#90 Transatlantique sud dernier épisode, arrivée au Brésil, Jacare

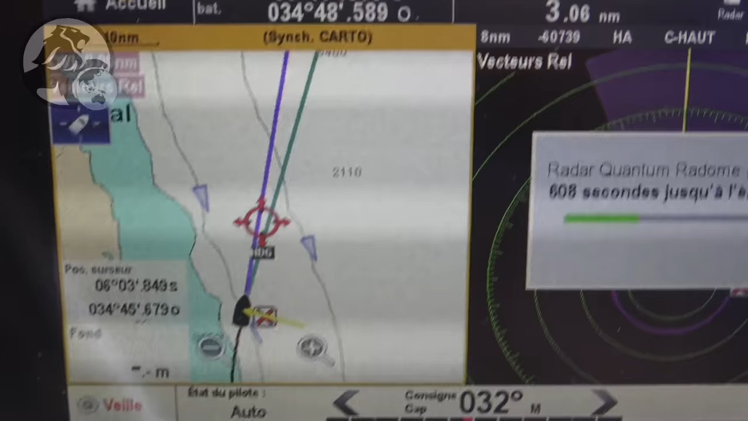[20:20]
Moi je suis là, ici, et voilà,
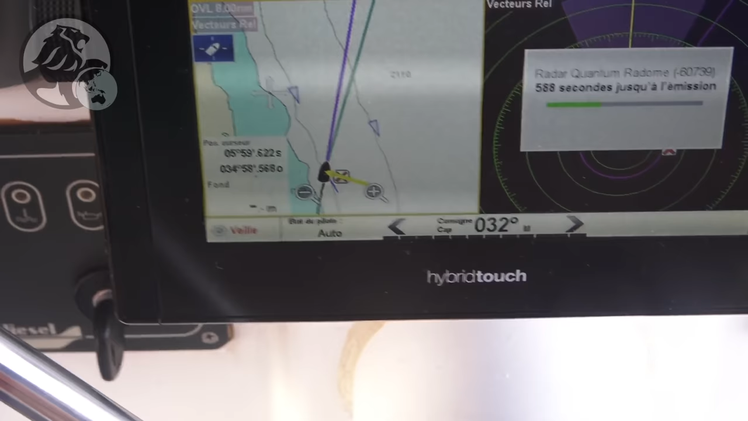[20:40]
Parce que les pêcheurs sont difficiles à voir et
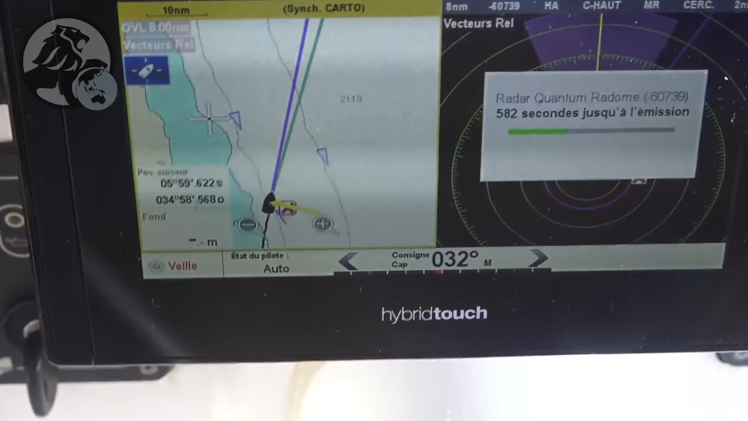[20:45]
le radar il a un peu de mal à les détecter, ils sont vraiment au ras de l'eau. Quoi.
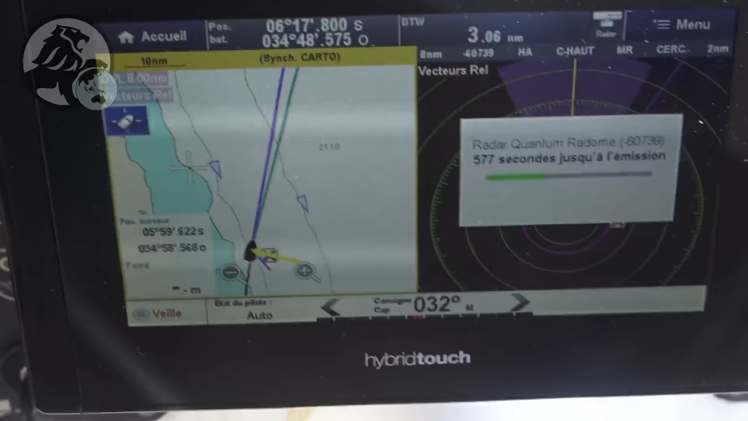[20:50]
Donc on va faire un petit détour de 30 000 mais c'est la prudence.